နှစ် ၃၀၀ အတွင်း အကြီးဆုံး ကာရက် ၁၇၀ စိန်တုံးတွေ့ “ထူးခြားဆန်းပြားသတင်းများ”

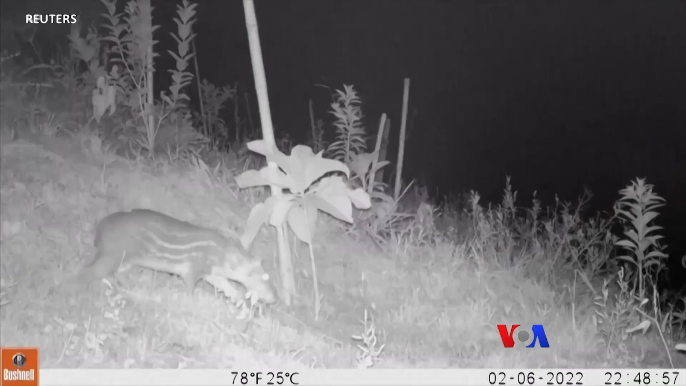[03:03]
ီတရားကိုတာမရင်းစ်မြောက်တွေသာမကတခြားသတိဆန်တွေလည်းအသုံးပြုနေတာကိုစောင့်ကြည့်ကင်မရာတွေကနေတပ်ပုံရယူထားနိုင်ခဲ့ပါတယ်။ဒီတ